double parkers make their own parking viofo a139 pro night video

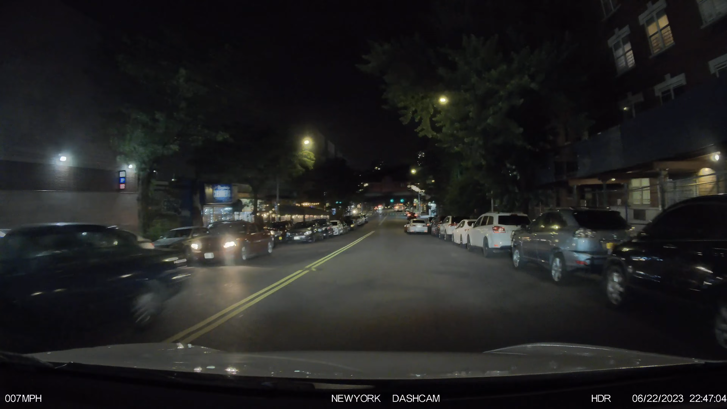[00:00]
And of course, all these cars still double parked. No F's given. Just make up their own parking. Blocking other people in.